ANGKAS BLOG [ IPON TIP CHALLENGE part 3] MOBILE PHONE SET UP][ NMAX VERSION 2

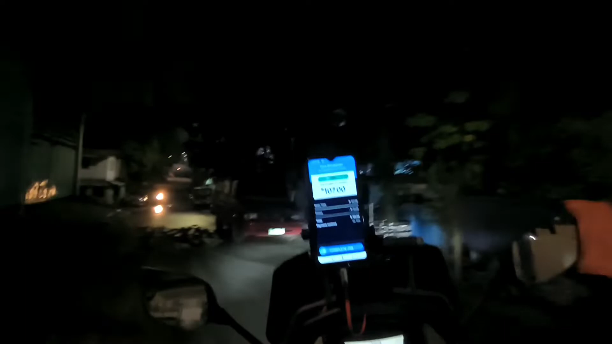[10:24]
Bali, kabababa ko lang, katatapos lang balabads ng ano, ng alawa nating booking. Bali, may kinuha kasi ako papunta rito sa Valenzuela.
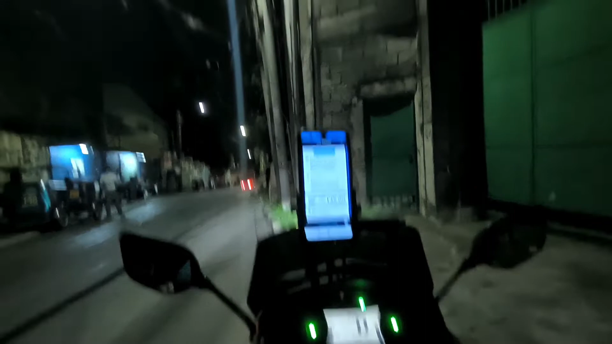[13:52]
Ngayon mga pads, may pumasok sa atin ng booking. Papuntang Diliman. Siyempre kukunin natin yan.
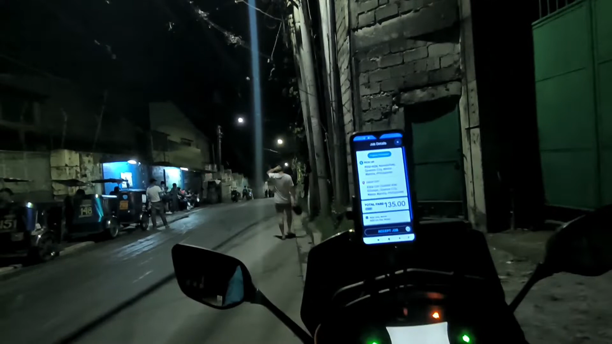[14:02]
Manila na yan eh. Okay. Teka lang, doon ako mama kasi baka dumiretso sa baba yung motor.
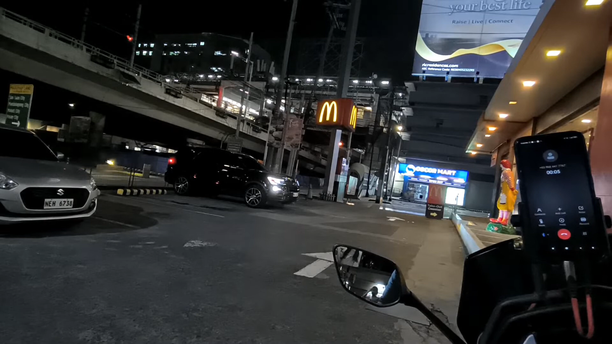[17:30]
Sa McDonald's, ma'am. Labas ka, ma'am. Makita na kita eh. Ayun, oh. Ayun, ma'am.